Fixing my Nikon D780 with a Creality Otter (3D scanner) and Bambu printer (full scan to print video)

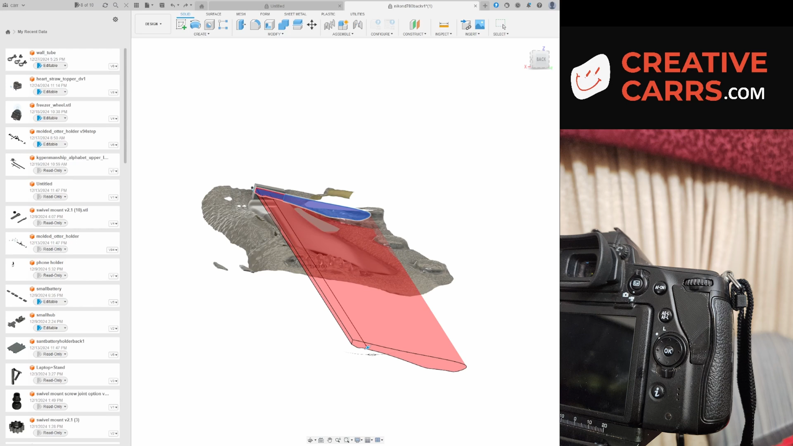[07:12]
You can see now the cut is just on the part that I'm working on and not on the mesh anymore. Okay, so with doing that, sometimes there are some artifacts that need a little bit of cleaning up.
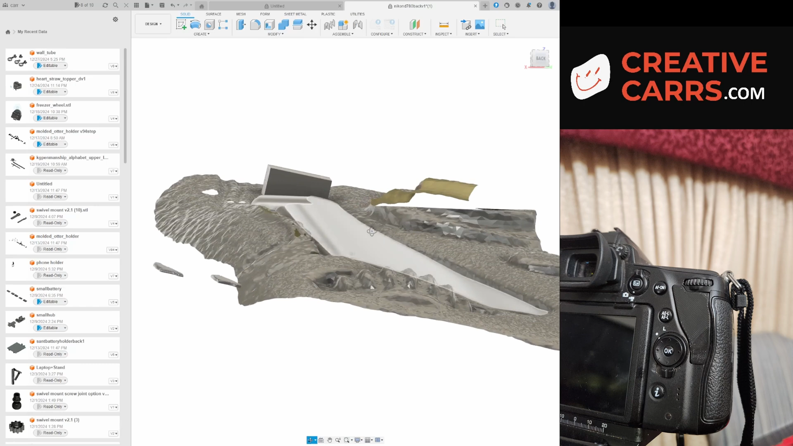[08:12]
But now you can see I've got the profile in the top to bottom direction
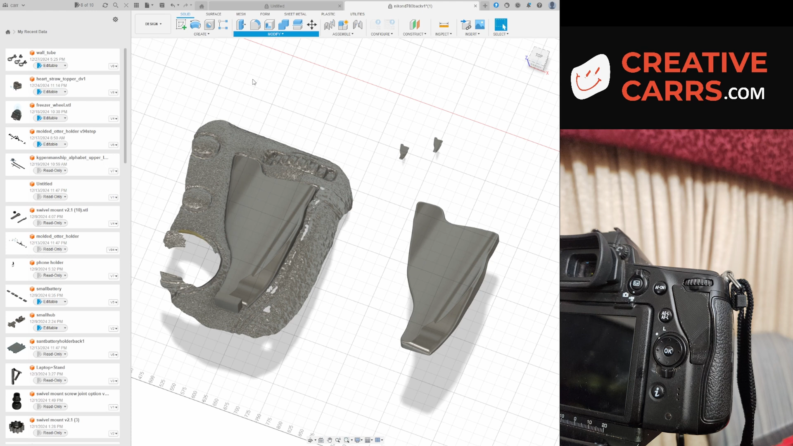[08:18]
now cut into it so that it matches all of the contours a little bit better.